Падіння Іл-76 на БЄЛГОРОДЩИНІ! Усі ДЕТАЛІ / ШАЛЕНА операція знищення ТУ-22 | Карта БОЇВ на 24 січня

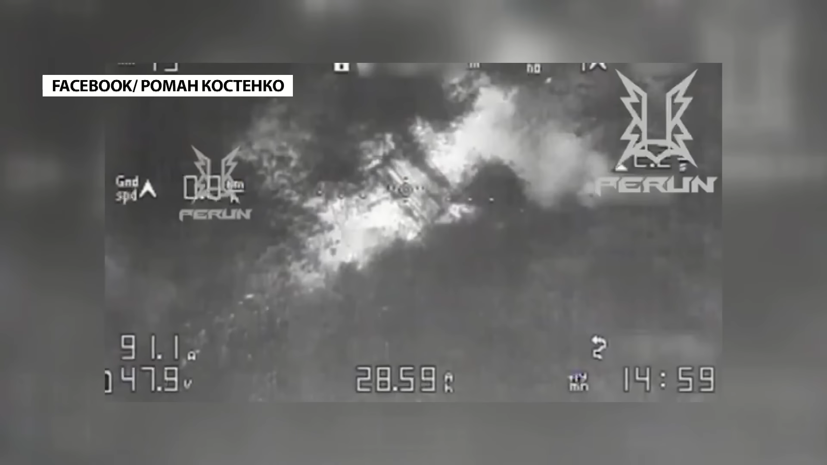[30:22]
як зі скидами працюють потужними боєприпасами ці дрони по російській артилерії, яка була замаскована в районі села Челбурдих на Лівому березі.
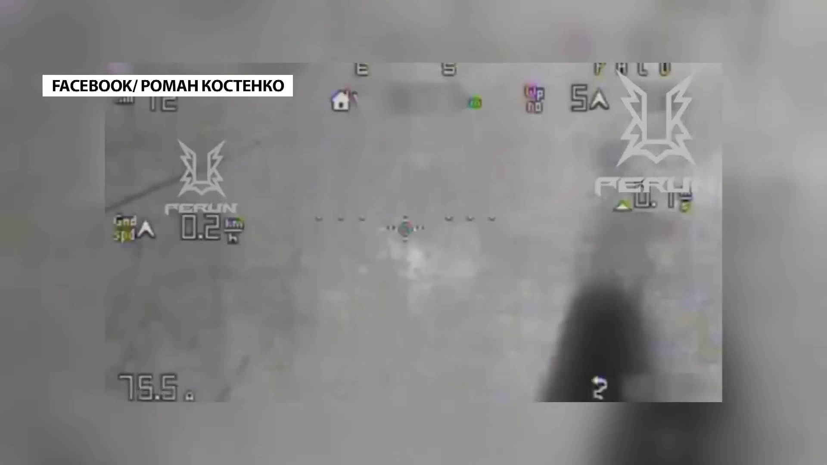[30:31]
І ці маскування у різноманітних лісових масивах ворогу не допомогли.